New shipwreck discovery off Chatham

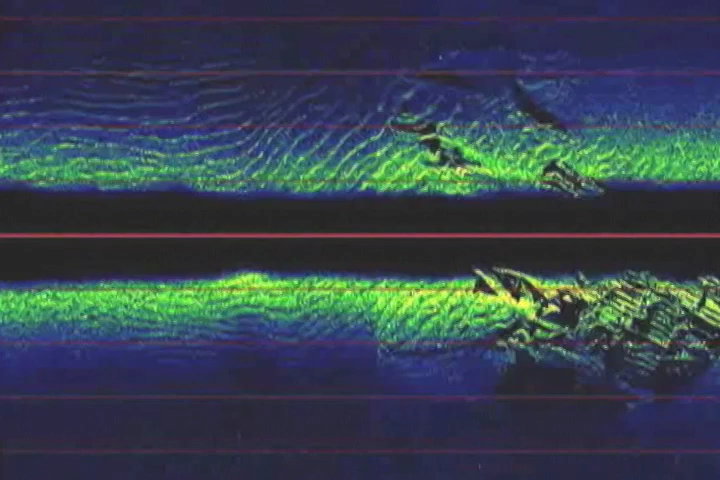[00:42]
Using side-scan sonar, Hyannis-based commercial real estate broker Chuck Carey discovered the bow section in 30 feet of water about two months ago.
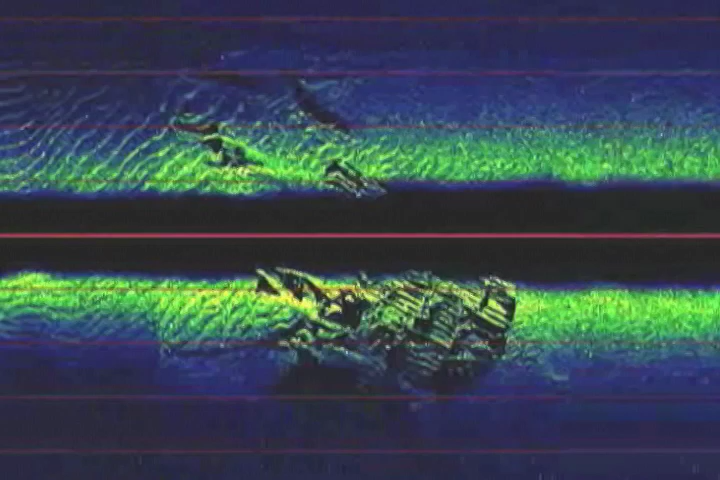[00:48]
After diving on the wreck, Carey and other shipwreck enthusiasts, including East Sandwich author Don Ferris, were sure it was a piece of the Pendleton.